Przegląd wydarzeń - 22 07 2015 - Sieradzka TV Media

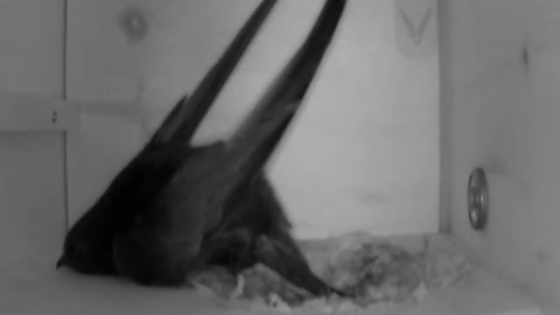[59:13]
które znajdzie w powietrzu, bo warto tutaj podkreślić, że jeżyk bardzo wiele czasu w powietrzu spędza i nawet tam znajduje materiał na gniazdo. No i właśnie wtedy para jeżyków rozpoczyna swoją ciężką pracę budowy gniazda.